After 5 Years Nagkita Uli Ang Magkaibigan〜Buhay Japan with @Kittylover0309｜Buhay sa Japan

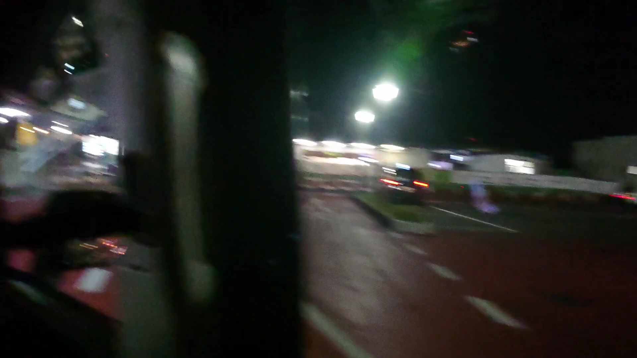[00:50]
And then Tokyo to sa hanggang sa amin sa Gunma.
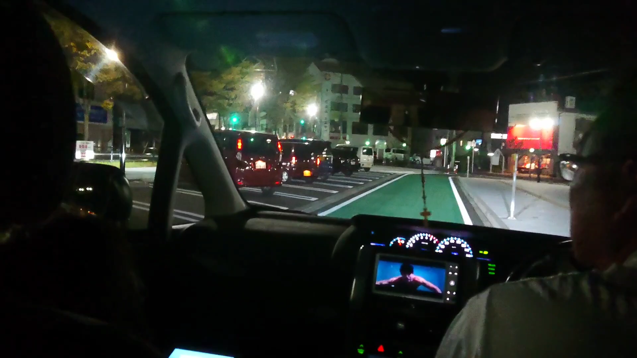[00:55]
So nandito na kami. So free parking siya guys. So habang inaantay namin siya.
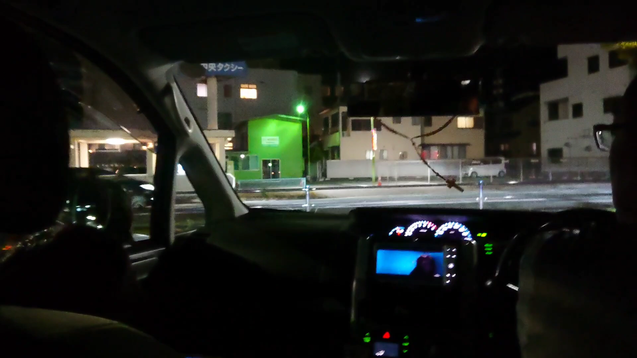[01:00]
So medyo late ng konti. So okay lang yun. Ganun talaga ang biyaheng. Lalo't lalo na pag Tokyo manggagaling. So medyo matraffic dun. Hajimete ken.